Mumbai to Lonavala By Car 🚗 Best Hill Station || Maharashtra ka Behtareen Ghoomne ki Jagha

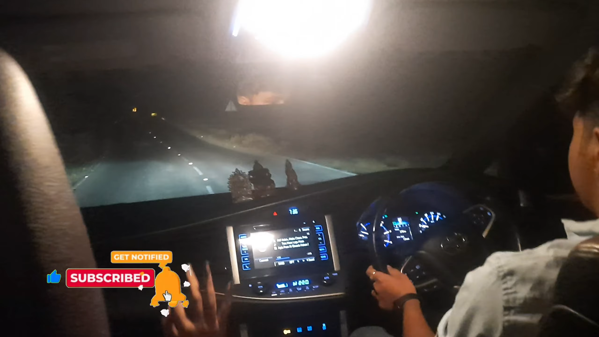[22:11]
आँए हम जा रहे हैं होटल में और आराउंड बज चुका है पौने आठ बज रहे हैं और इचारे तरफ अंदेरह हो चुका है और यह देख़ा हमारा उमारे जो ट्रेन ट्रैवर